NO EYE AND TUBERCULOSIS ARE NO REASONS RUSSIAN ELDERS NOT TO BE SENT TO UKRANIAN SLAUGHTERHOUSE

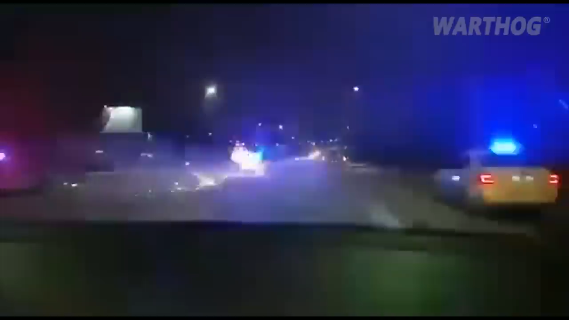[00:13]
It seems that the Russians don't have a problem only with army procedures. You see the other cars, no one is trying to help their colleagues. What? What? Of the是我!
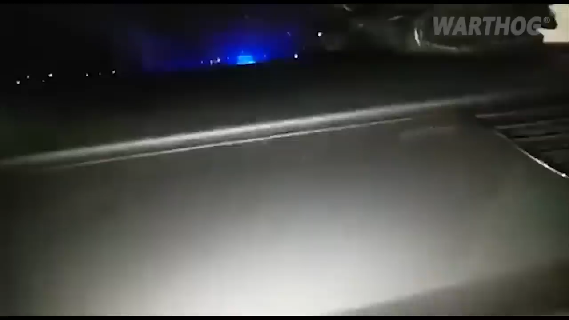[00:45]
Well, there's a guy in here on the front. Is he supposed to kill you? What if he's standing?
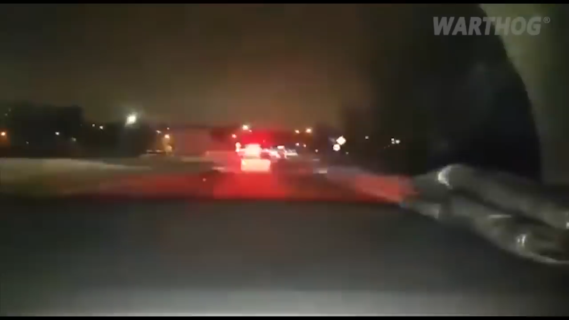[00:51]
They're driving right away from him. I'm not sure you're driving right away. There's no one which is going token. Both, they've driven left after all. Right now, it's in 525s.